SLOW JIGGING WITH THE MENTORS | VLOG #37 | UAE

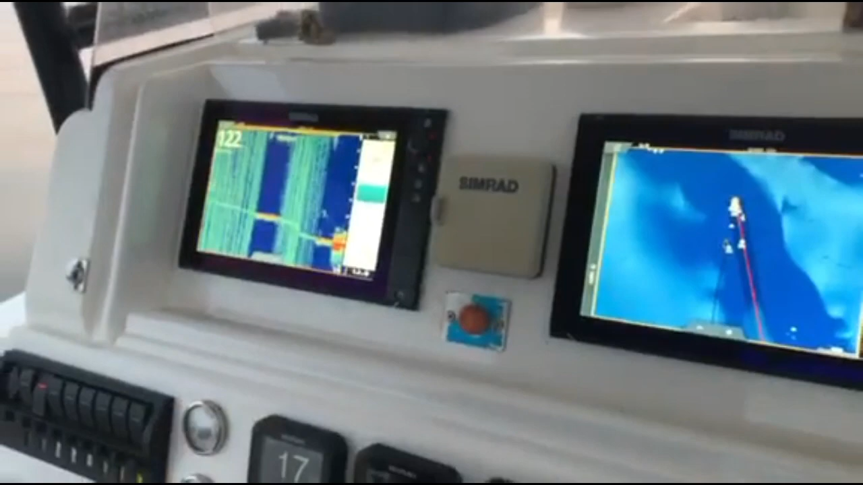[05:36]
Sleeping. High tech itong mga gamit ng Dr. Slojikin mga kapulano, no. Ayun oh.
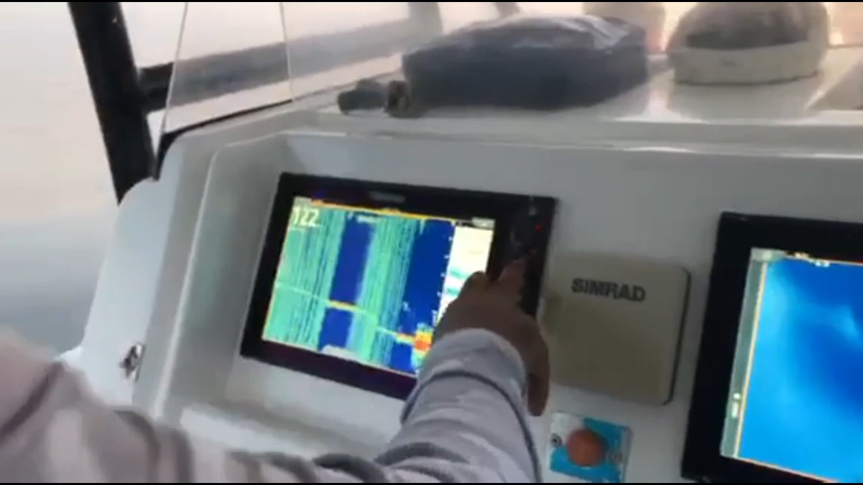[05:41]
Naghahanap ng spot, magandang Lagi. Spot.